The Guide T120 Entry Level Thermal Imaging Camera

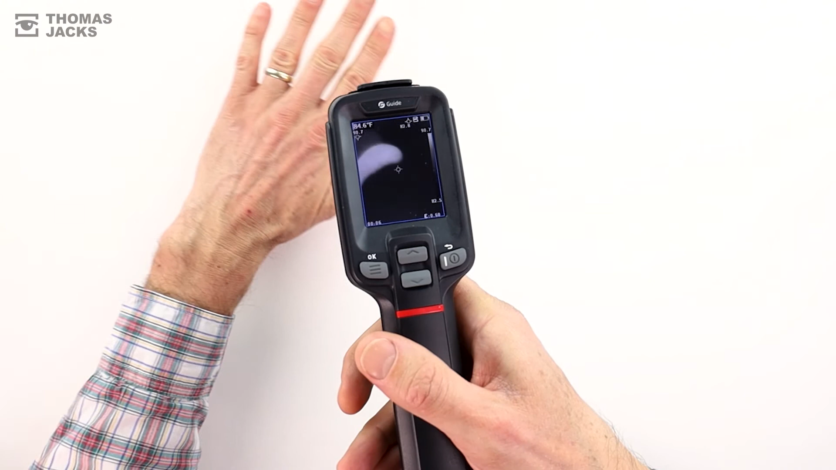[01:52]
The Guide T120 doesn't just measure one single point of temperature it's 120 by 90 pixel thermal sensor is like having 10,800 thermometers and that gives you a complete view and a record of what's going on. The wide-angle lens is focus free from less than 25 centimeters away and
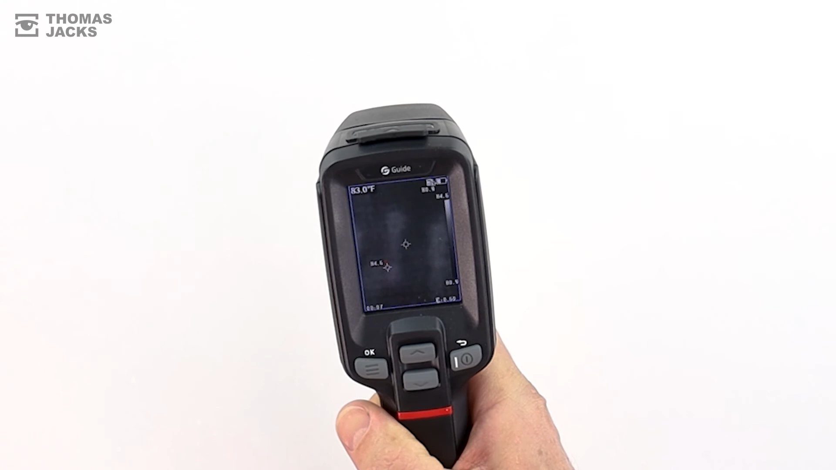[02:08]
On screen: spot 83.0°F
it displays your images on a 2.4 inch 320 by 240 IPS LCD display. You can find out more about this and other thermal cameras at